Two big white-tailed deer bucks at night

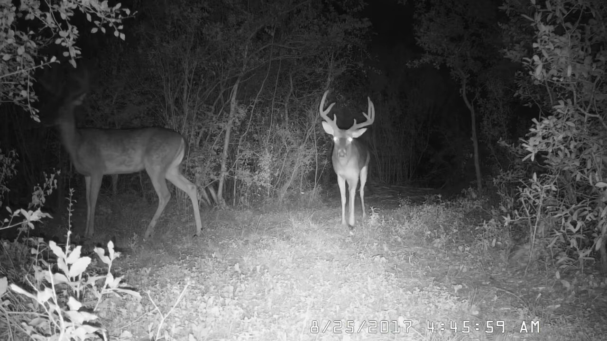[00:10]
they're quite adept at that. It's maybe, oh it's only three and a half, four feet tall, something like that. No big deal to them. We live in the city and in a neighborhood, so it's kind of interesting to see bucks this big just hanging around the neighborhood really.
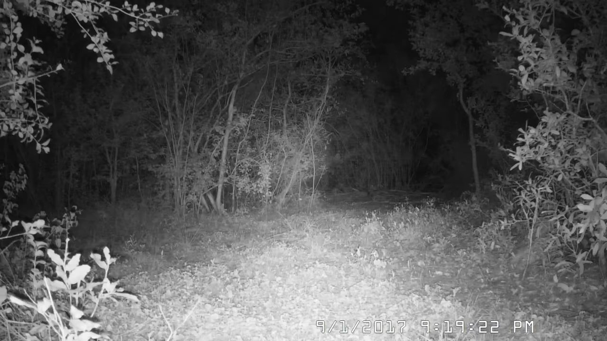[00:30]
The big bucks are not that common. We see them occasionally. We don't usually see two big ones like this together. We'll see one and then maybe with another couple younger bucks running with it, that kind of thing. So this was a little bit unusual.